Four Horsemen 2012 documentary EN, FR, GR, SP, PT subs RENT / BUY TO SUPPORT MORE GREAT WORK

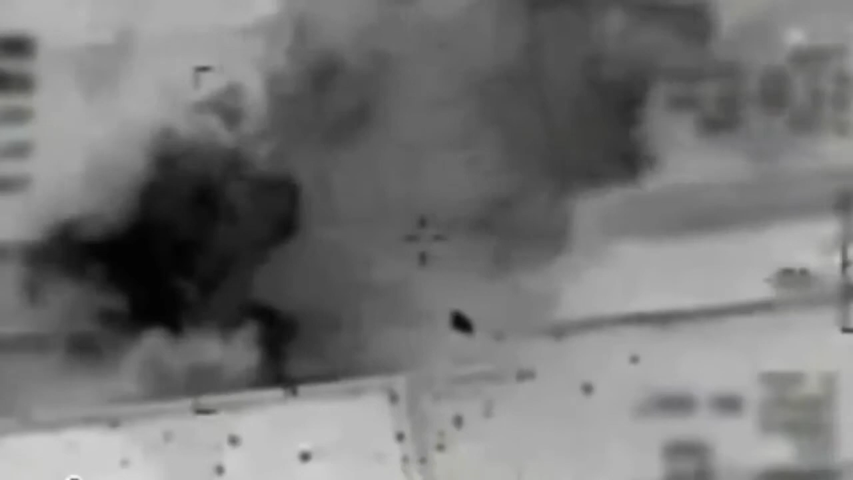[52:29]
The drone attacks not only failed, but they've created extra extremism.